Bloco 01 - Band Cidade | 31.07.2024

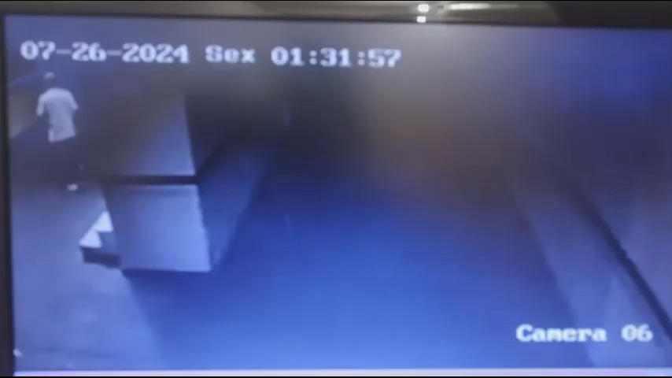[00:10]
Uma ótima tarde pra você, o Bande Cidade está no ar com uma imagem que vem do centro da cidade. Você está vendo aí esse flagrante? Olha aí, esse camarada saindo com essa bicicleta,
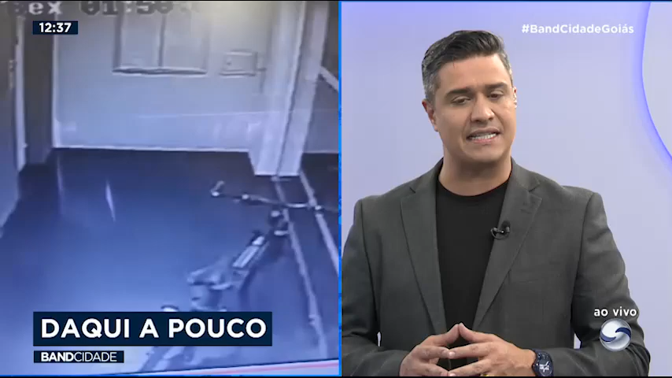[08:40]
Aí, ó, ele agindo, são duas, e eles saem na maior tranquilidade, como se estivesse tudo bem. A gente olhando daqui, você até pensa, não, é o cara que está saindo com a bike dele para dar o rolê dele.